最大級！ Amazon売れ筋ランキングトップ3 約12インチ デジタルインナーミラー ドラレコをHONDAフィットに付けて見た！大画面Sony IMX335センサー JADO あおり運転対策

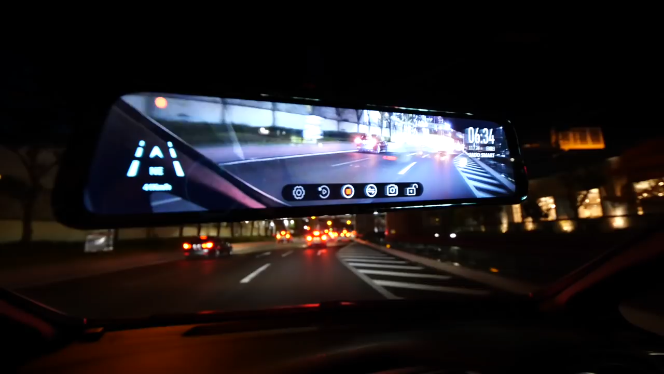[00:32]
はい結構ね明るく映ってますよね前の車のナンバープレートもはっきり映ってますねちょっとモザイクかけときますけど
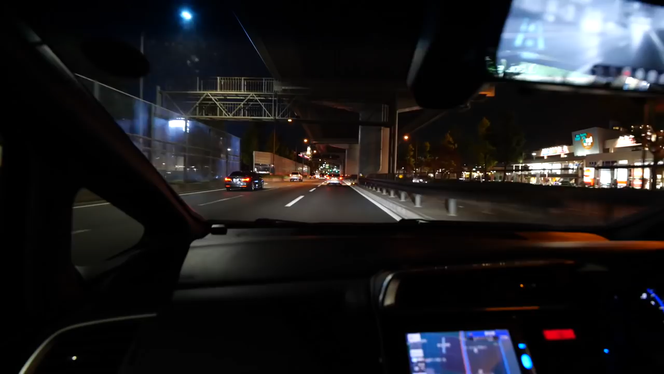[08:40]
あの今ね通常のカメラで撮った感じこれぐらいの明るさですねそれが今ちょっと後ろ向きですけども前に変えてみますねはい結構ね明るく映ってますよねなんかあのやっぱりね画面を通すとねこれだけ明るく撮れるってね不思議ですよねでやっぱりあの11.66インチということでねこの端から端まで結構幅広く映るのであのすごいね視界が広いなという感じがしますね